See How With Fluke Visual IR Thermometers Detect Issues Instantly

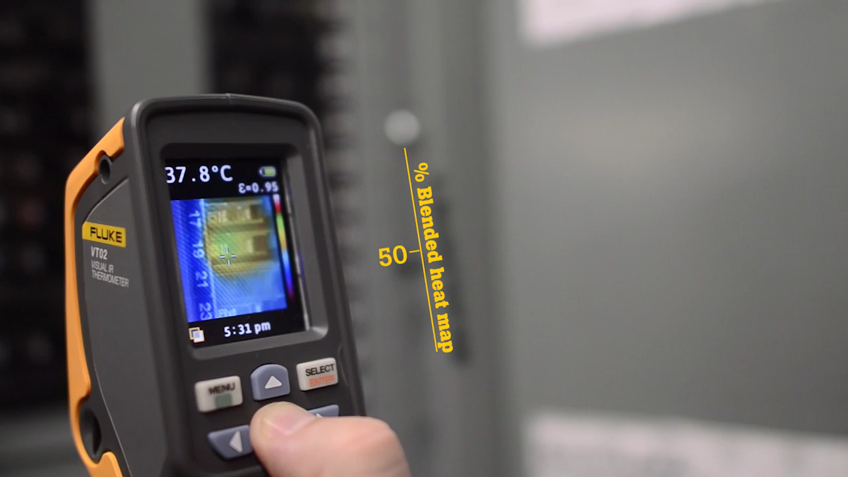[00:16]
On screen: spot 37.8°C
Finding and seeing hot and cold spots has never been easier.
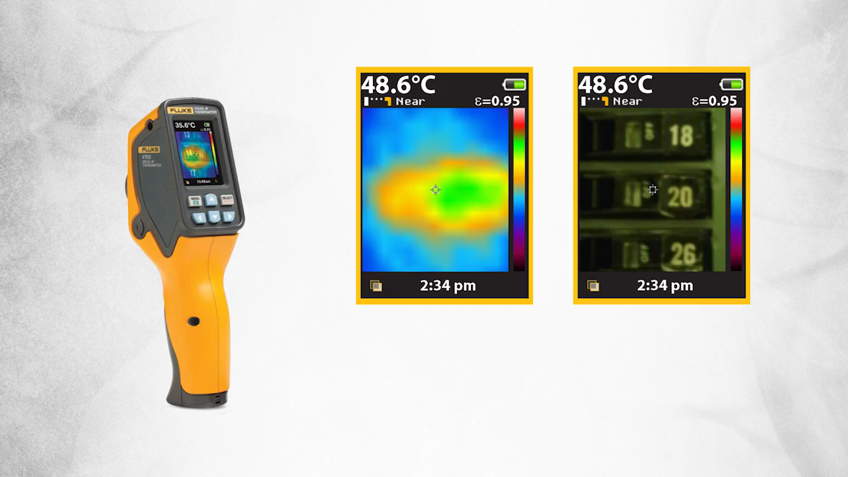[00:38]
image with a digital image so you can see the exact location of the problem.
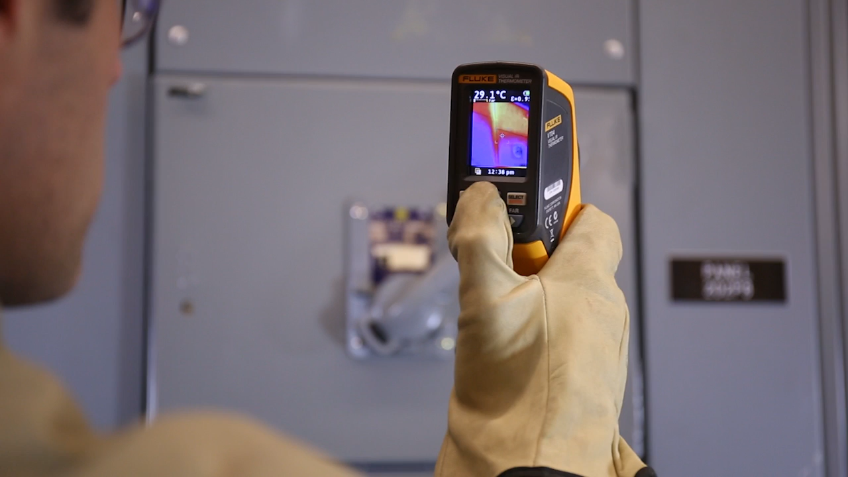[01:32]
On screen: spot 29.1°C
With one press of a button, you can adjust the heat map in 25% increments to get the right level of detail, making temperature issues easily visible.
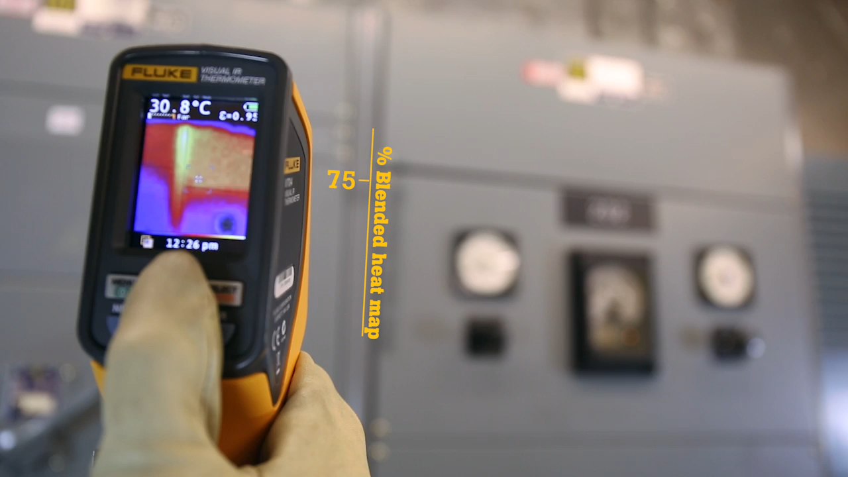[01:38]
On screen: spot 30.8°C
Fourth, save the image with the push of a button.